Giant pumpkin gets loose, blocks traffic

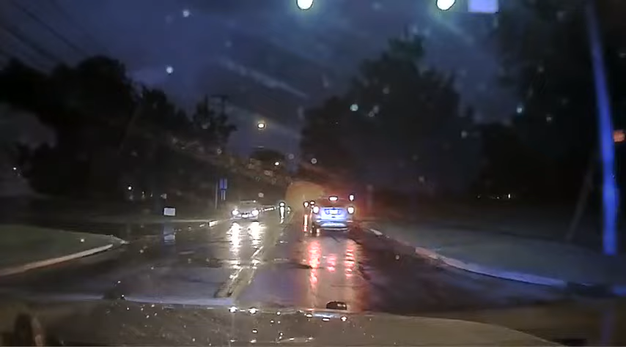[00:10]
As reported, we have an inflatable pumpkin blocking Wolf Road.